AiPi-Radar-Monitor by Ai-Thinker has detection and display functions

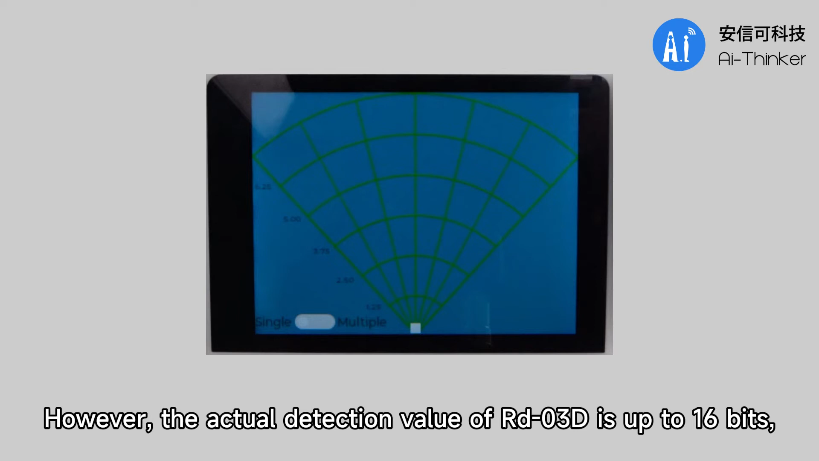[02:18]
However, the actual detection value of RDO3D is up to 16 bits,
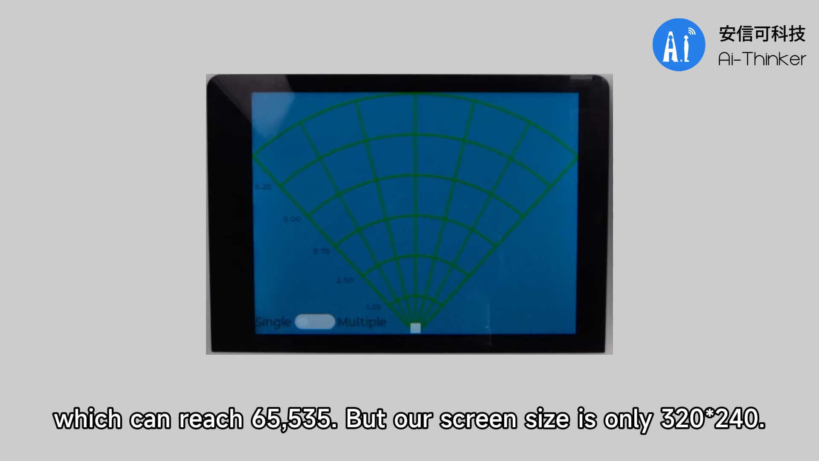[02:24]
which can reach 65,535, but our screen size is only 320,240.
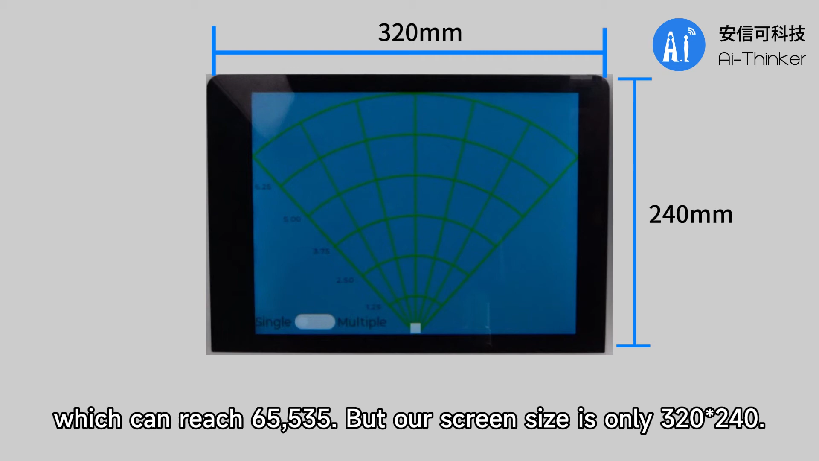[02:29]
The detected coordinate values need to be converted before they can be displayed on the screen.